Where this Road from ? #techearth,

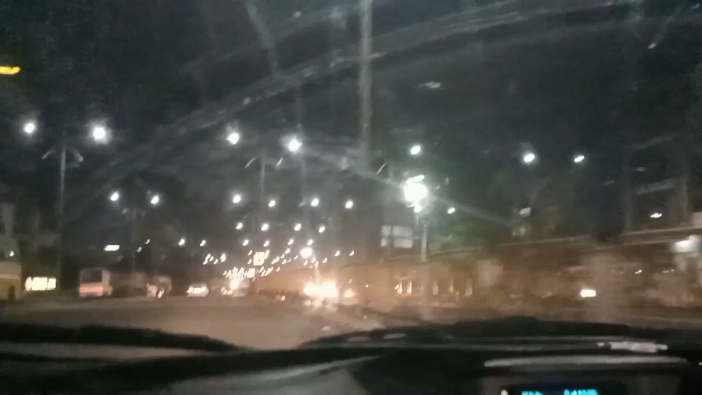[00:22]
एक दम मिल्की जैसी इसमें यह संदलो नजारा ही बदल दिया है क्या खूब शुरुत वीडियों
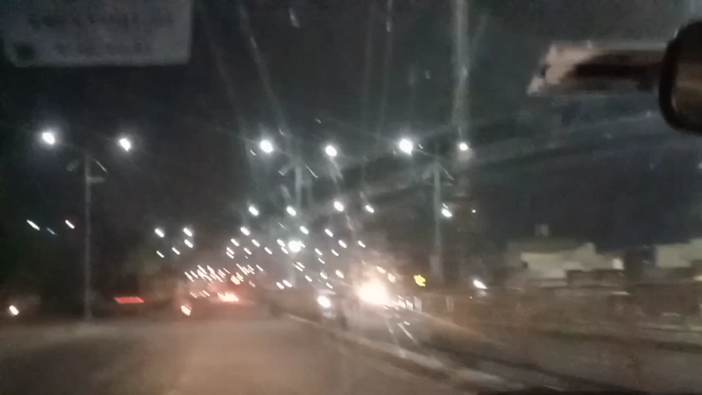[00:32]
यह सारी रूट काकी है दोस्तों लाष्ट में सार में एक बोड आगा जब पता लगेगा यहां गाड़ी काफी स्पीड पे चल सकते हैं काफी स्पीड
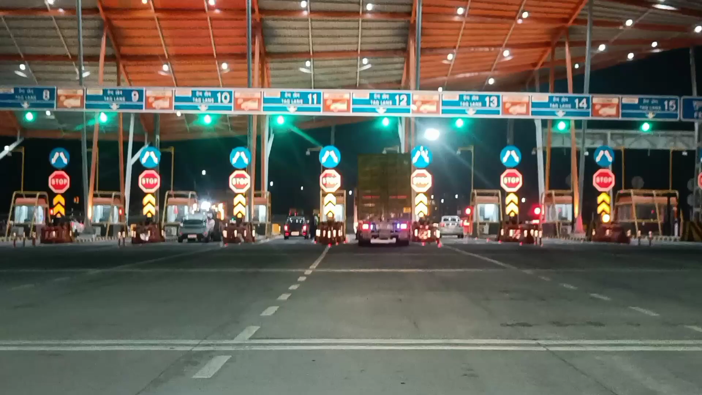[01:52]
पूरा का पूरा कैसले से फास्टेक्स अला हुए दोस्तिसमें